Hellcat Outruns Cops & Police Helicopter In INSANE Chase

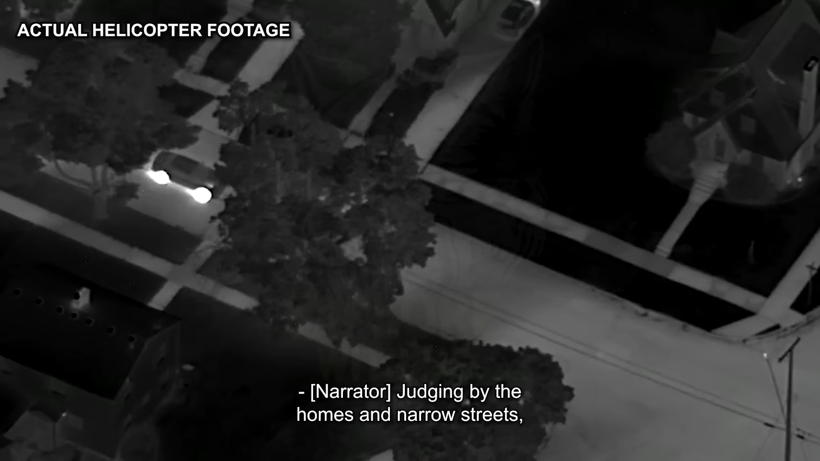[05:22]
Judging by the homes and narrow streets, it appears that the Challenger has entered a suburb.
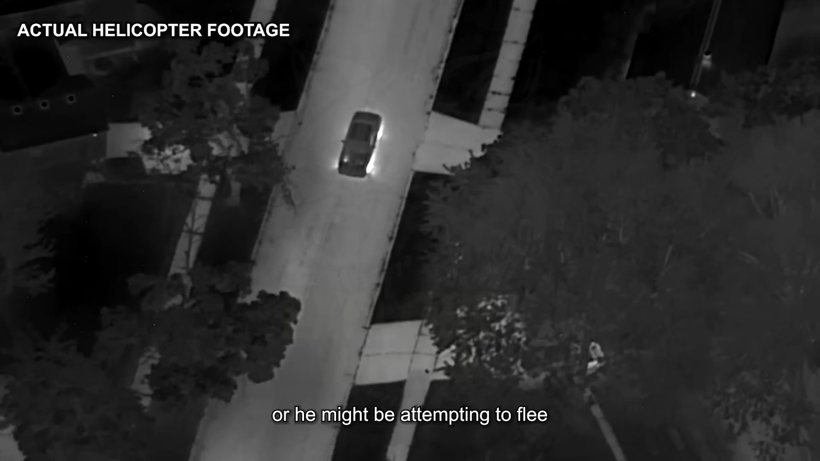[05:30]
He might be cutting through, or he might be attempting to flee by hiding in or around the houses.
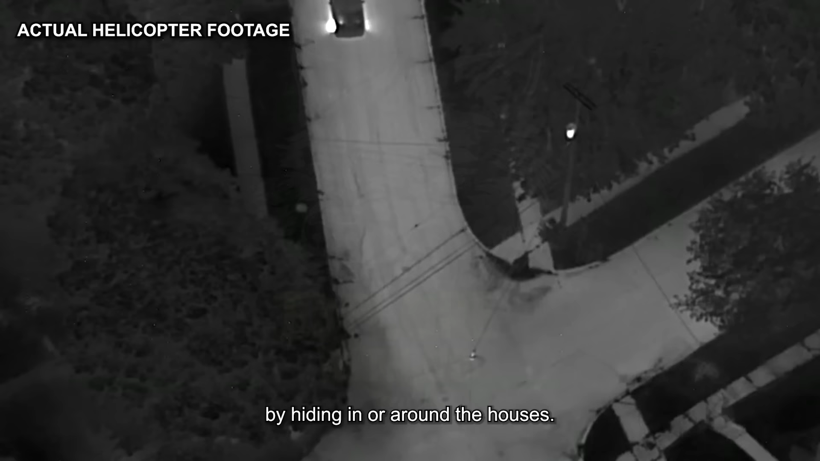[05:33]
If he plans to do the latter, then that presents an entirely new set of problems for police.
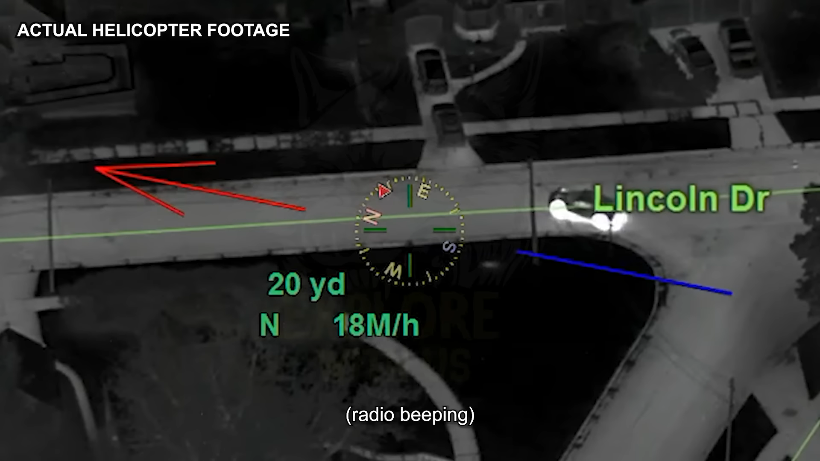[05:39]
Lincoln right now, northbound. It's going to be coming back up towards M21 here in a second. It's just south of M21. He's blacked out.
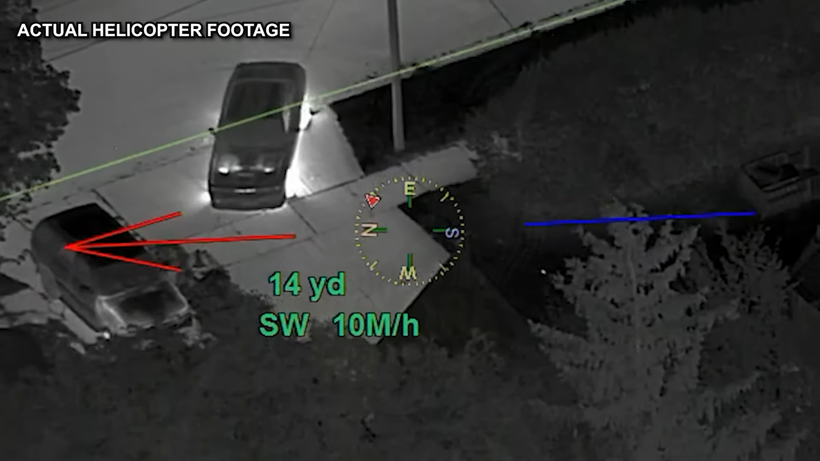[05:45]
Pulling into an address right now on Lincoln. The numbers are going to be Lincoln Drive.
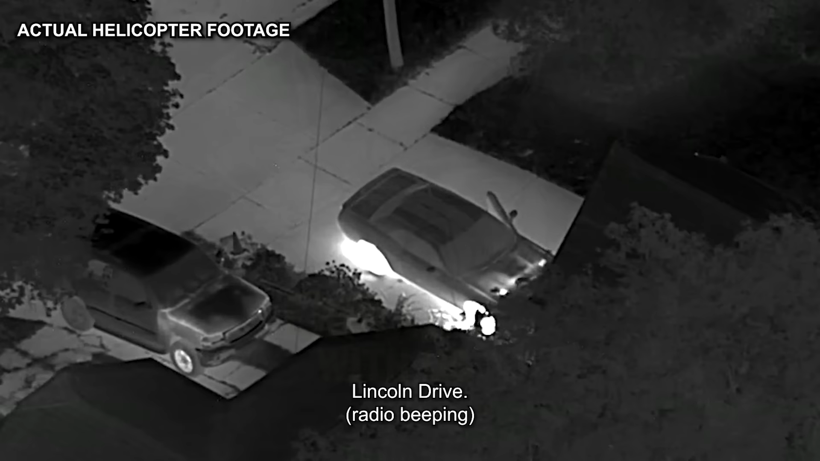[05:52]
Driver's door is open. Lincoln, that's Lincoln in Chicago.
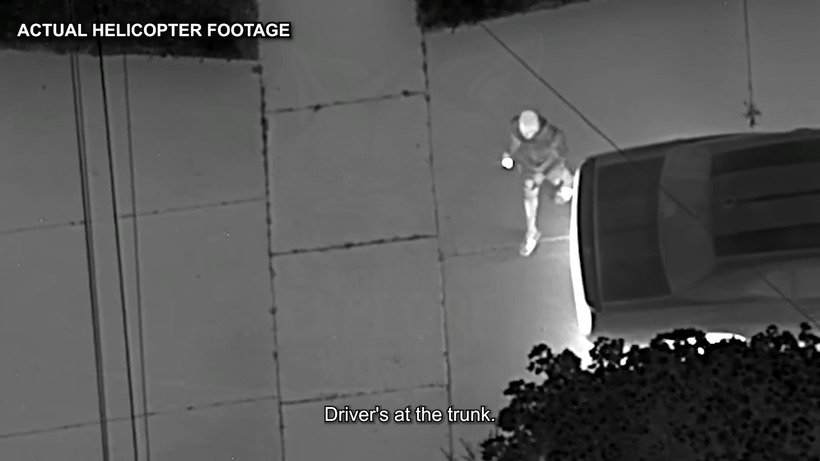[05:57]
Driver's at the truck. Walked into an address next door, which I think is at Lincoln.
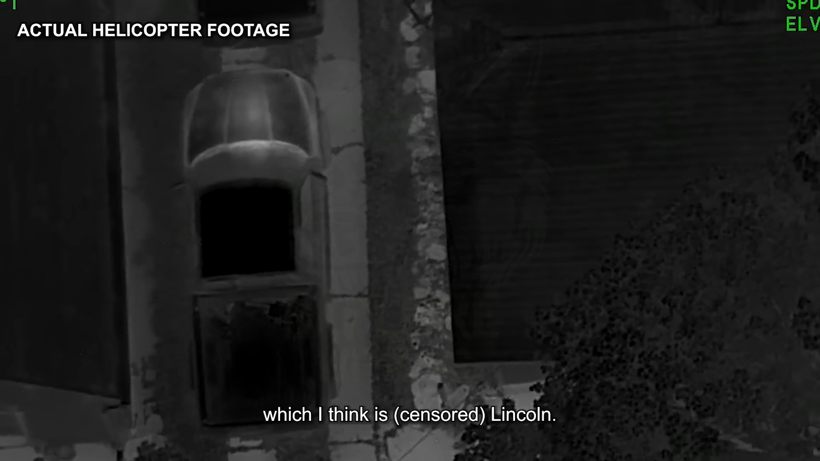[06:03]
There's a pickup truck in the driveway and an SUV darked out further out.
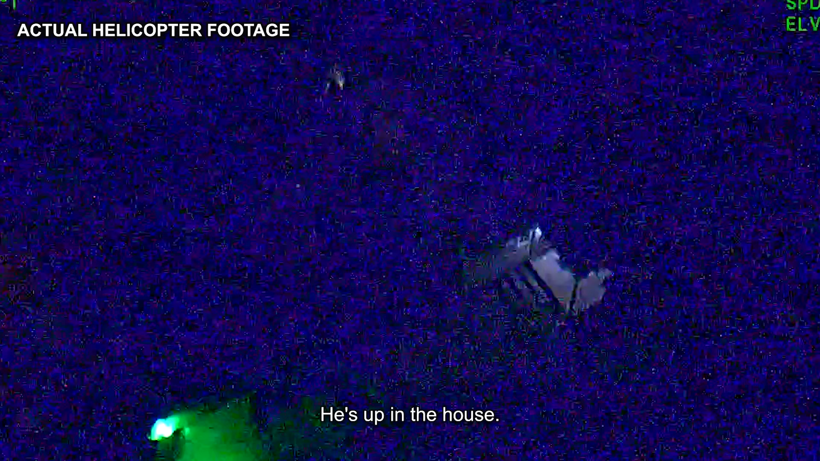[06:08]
He's up in the house. I checked that. Not up in the house.
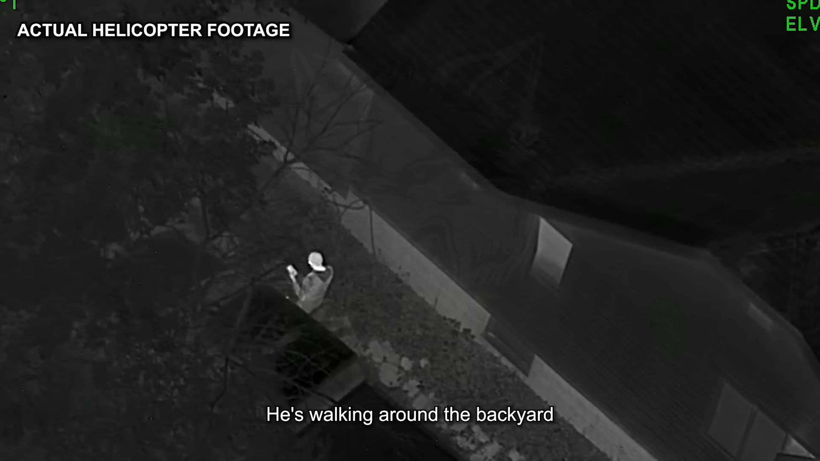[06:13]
He's walking around to the backyard, just trying to avoid us underneath some trees. We can get cars in the area. We can get a perimeter.
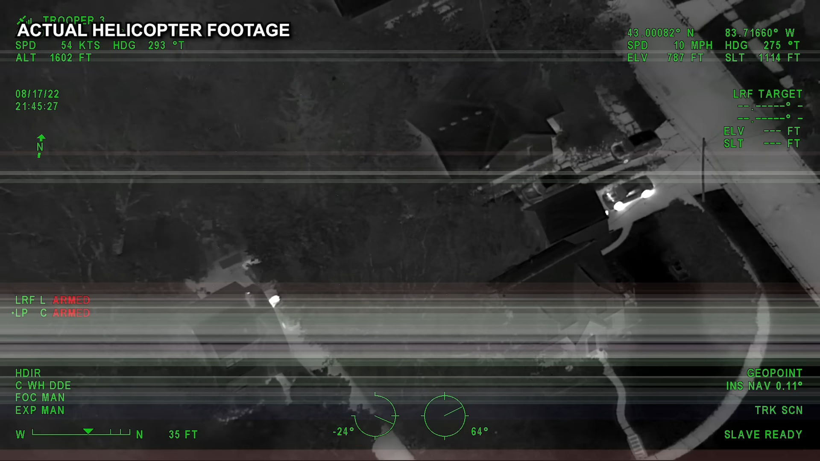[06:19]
It's unclear why the suspect didn't enter the house. He pulled into the driveway and took his time getting out and walking away, as if he were somewhat comfortable being there.
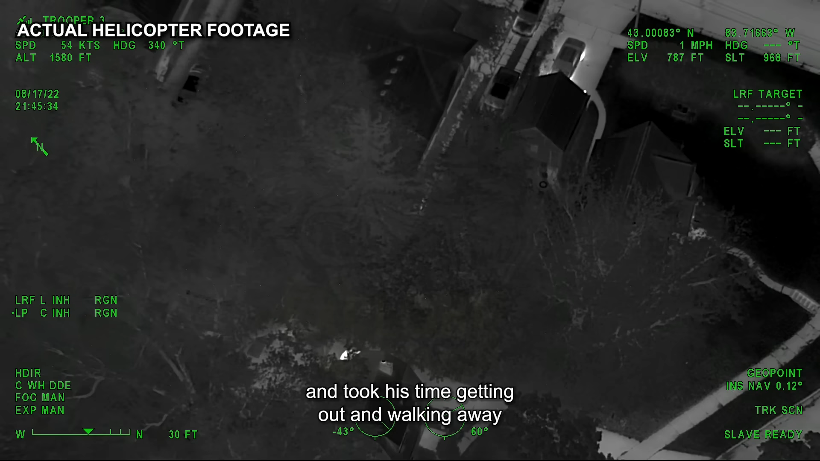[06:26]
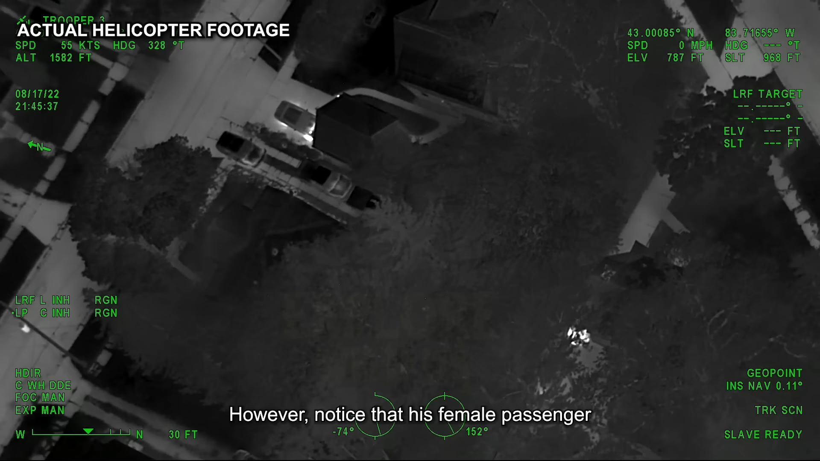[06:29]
However, notice that his female passenger doesn't get out of the car.
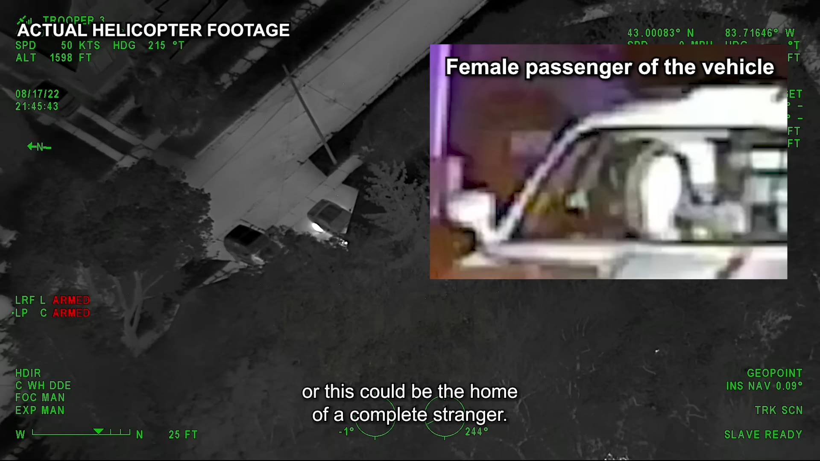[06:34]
This could be his residence, or this could be the home of a complete stranger.
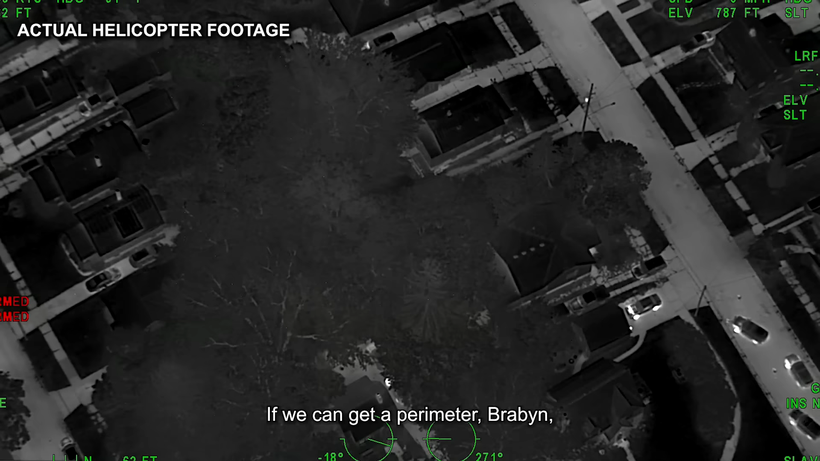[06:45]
If we could get a perimeter, Brabant, Lincoln, and Cummings, please.